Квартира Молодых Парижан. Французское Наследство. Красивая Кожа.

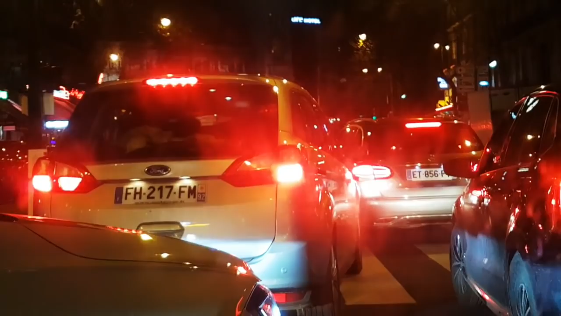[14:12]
И, конечно же, пробки. Сейчас в Париже, к сожалению, забастовки. Поэтому пробки это, к сожалению, минус.